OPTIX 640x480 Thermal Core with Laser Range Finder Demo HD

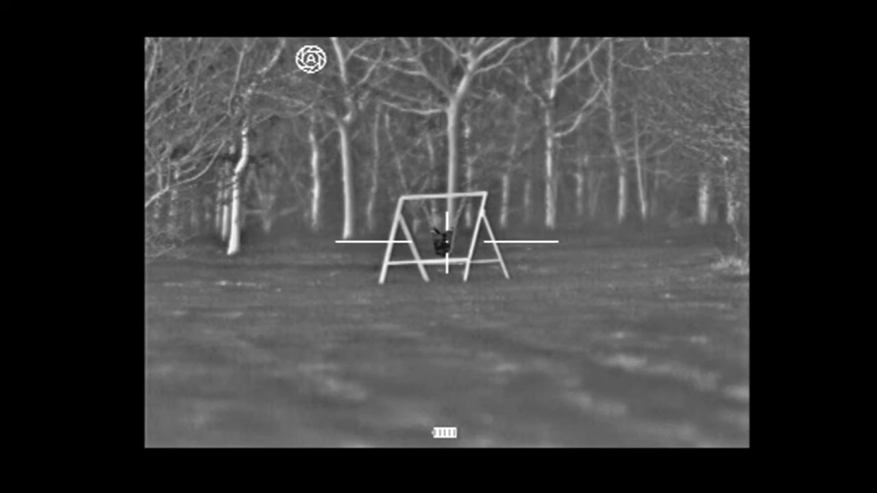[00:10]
All of the Optic's identifier range come rangefinder ready. And it's a nice little device that just clips on a piece of Picatinny rail on the side of the thermal unit. As you can see I've got a steel fox head target set out.
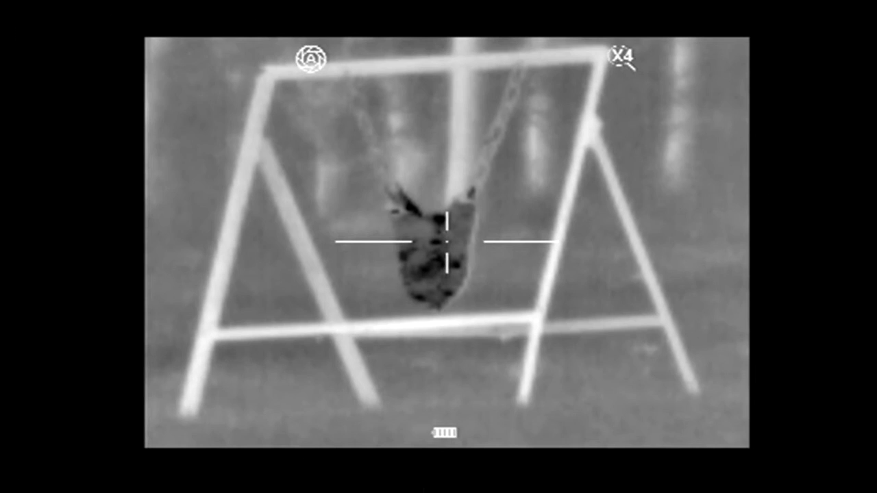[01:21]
And similarly again if I press the button again which takes me to 12 times magnification you can still see that the image is absolutely pin sharp. You can see the chains which are holding the fox head target. So I'll just run through that one more time.
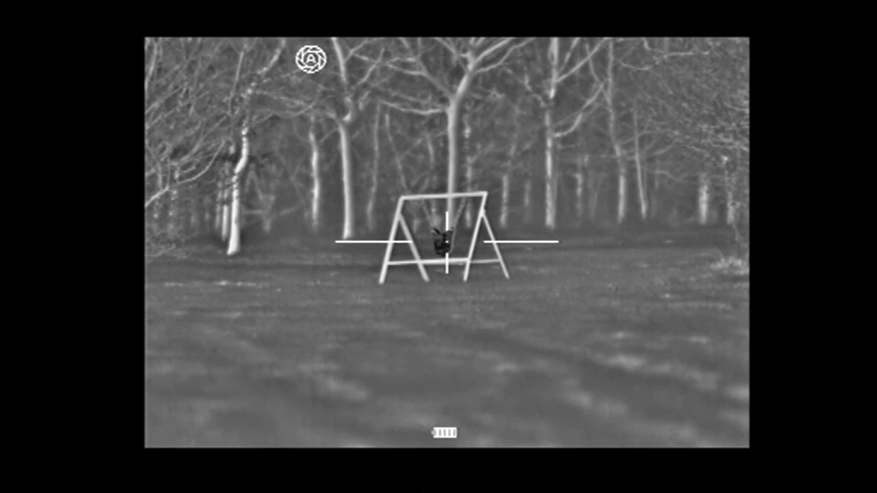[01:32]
A simple one button press on the rangefinder brings up the rangefinder reticle. You place the rangefinder reticle on your target, press the button again and that gives you your distance which can be set in either meters or yards.
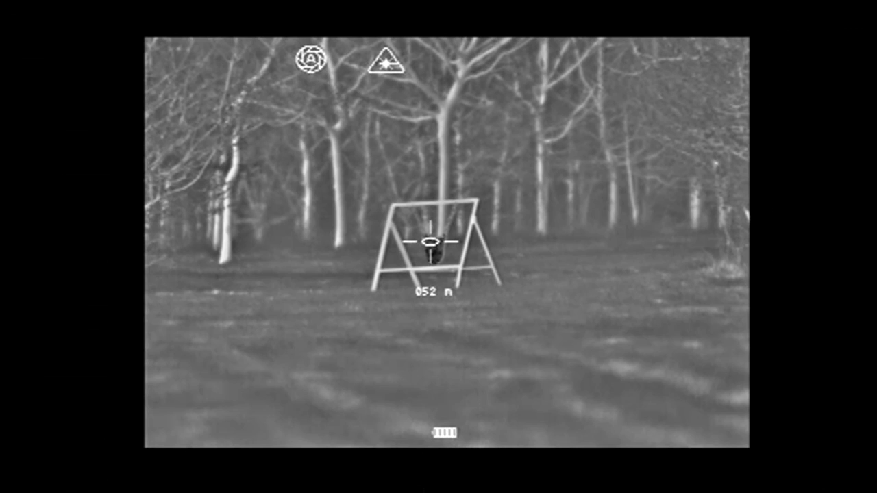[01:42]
If I now go to six times magnification you can see with the 17 micron core on the 640 devices there is very little loss of resolution.
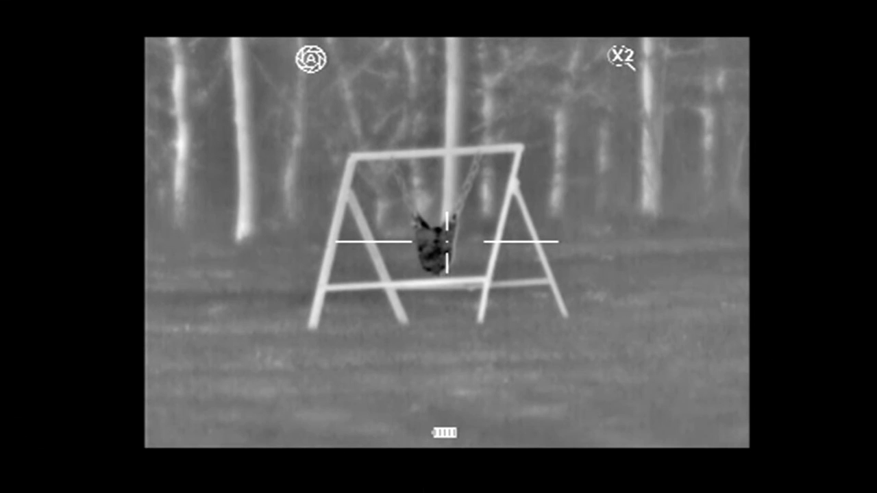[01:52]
And similarly again if I press the button again which takes me to 12 times
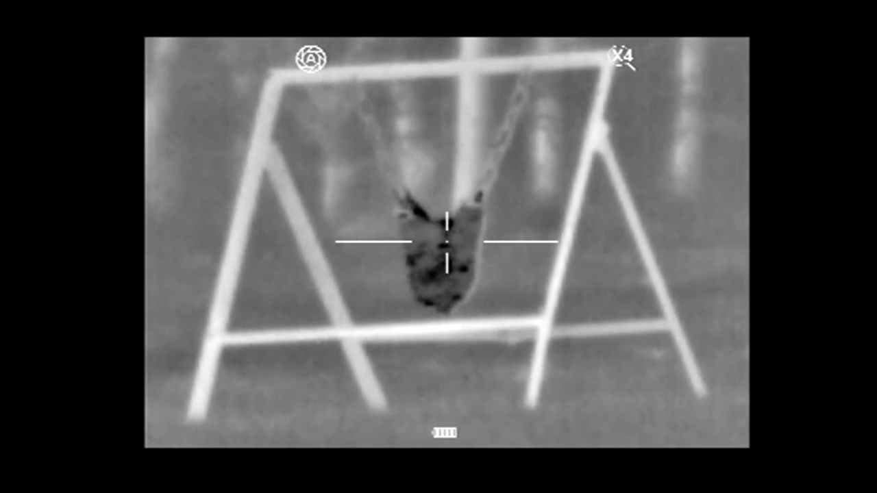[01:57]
magnification you can still see that the image is absolutely pin sharp. I am 바�raged.